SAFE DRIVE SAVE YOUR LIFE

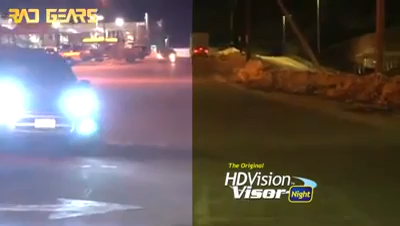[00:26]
With just a flip of your finger, your vision at night dramatically improves and goes from ordinary to extraordinary.